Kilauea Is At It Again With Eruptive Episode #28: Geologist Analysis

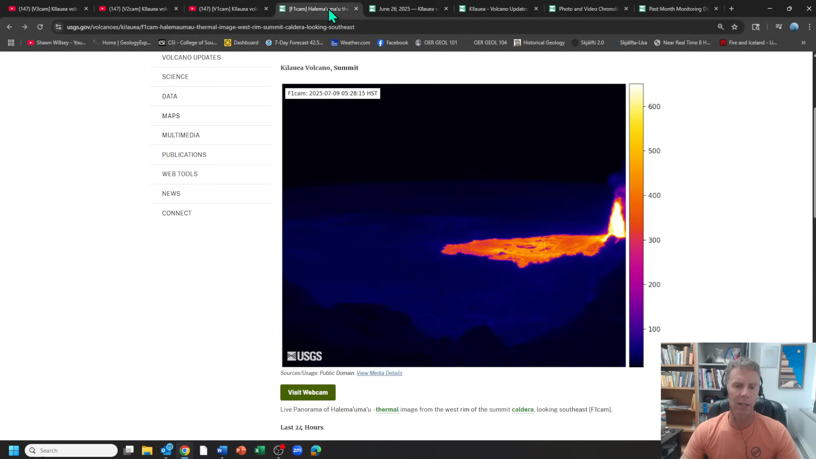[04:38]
So there's a thermal camera up on the rim as well. And so you can see with the thermal camera here, the fountaining going on here, the brighter the color, the hotter.
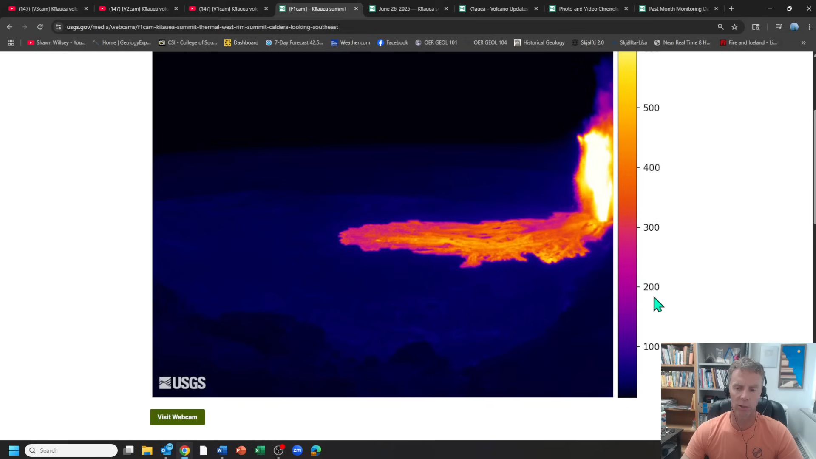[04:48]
So this is Celsius, I believe, here. And then you can see the fresh lava flow from that fountaining vent that's filling in the crater here.